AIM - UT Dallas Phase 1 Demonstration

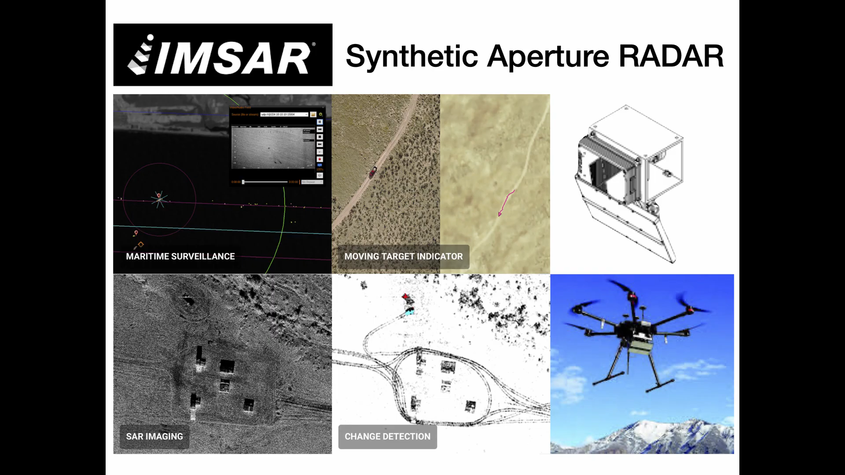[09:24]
which measures the texture. So if you have an oily release, for example, that will change the wave heights and the texture you see.